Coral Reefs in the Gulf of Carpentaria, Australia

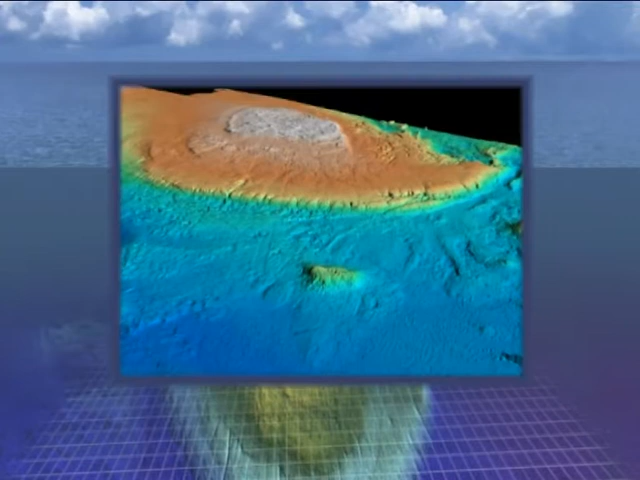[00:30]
They were equipped with a state-of-the-art multibeam sonar seabed mapping system capable of collecting 505 depth measurements per second and creating a three-dimensional image of the seabed.
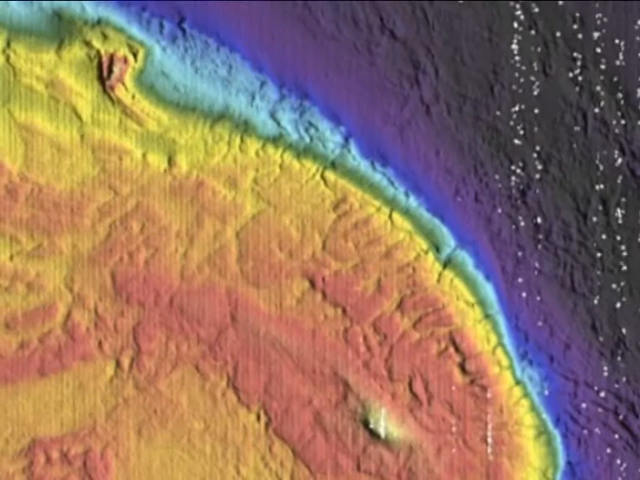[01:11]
I guess it's like having satellite imagery or aerial photography for the ocean.
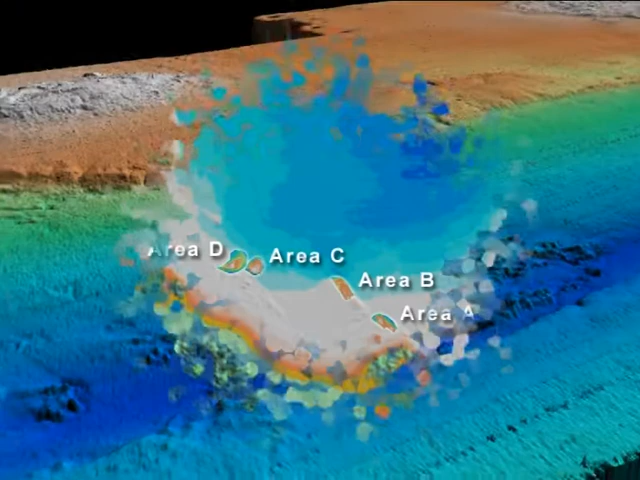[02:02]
And as we collected more and more multibeam data, we began to realize that many,
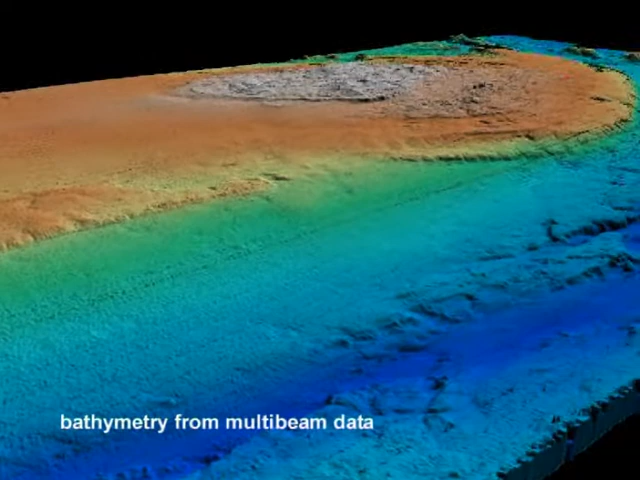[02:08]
if not all of these submerged mound features were indeed coral reefs that had grown at some point in the past.